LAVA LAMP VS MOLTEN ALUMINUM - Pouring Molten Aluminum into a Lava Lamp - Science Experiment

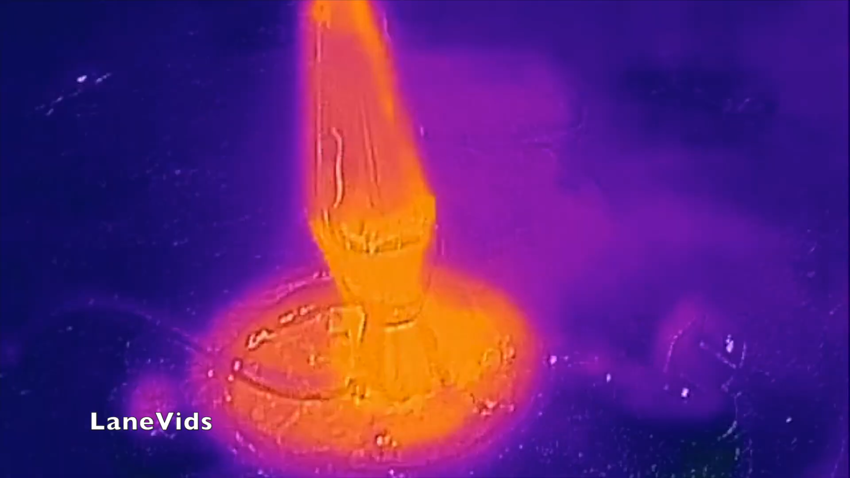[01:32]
Wow! Definitely like not as hot as other things!
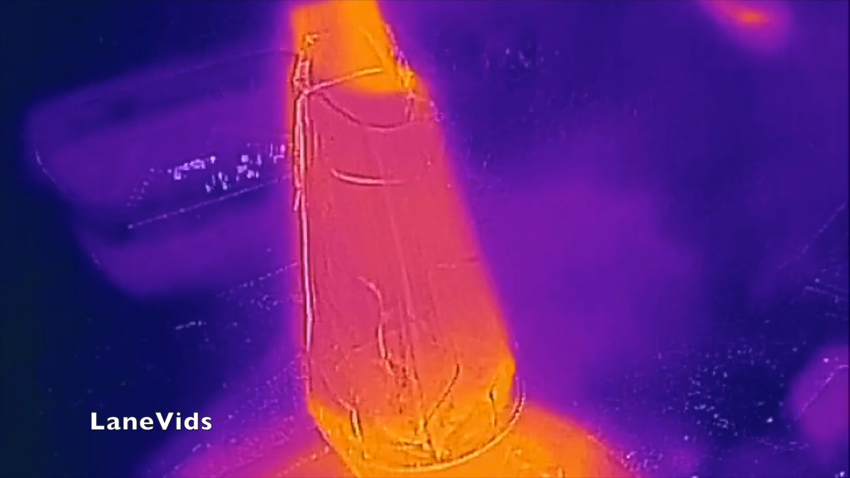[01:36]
Obviously because of all the liquid!